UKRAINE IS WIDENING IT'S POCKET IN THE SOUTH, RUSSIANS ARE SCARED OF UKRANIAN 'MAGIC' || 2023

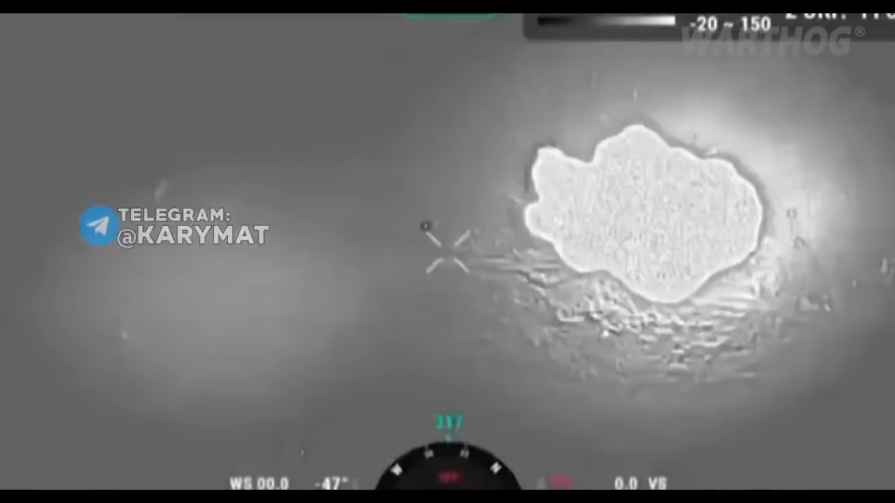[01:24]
This is a spectacular footage of the destruction of the Russian ammunition depot
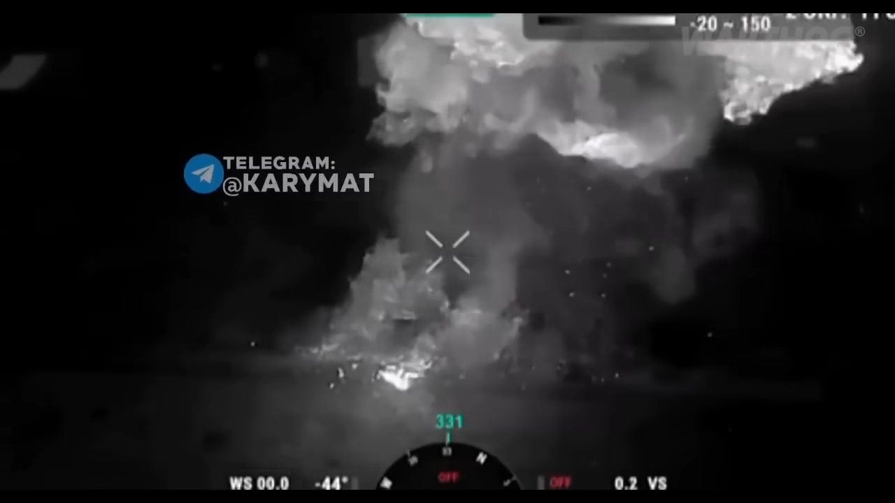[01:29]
with the help of a cluster projectile in the Bakhmut direction.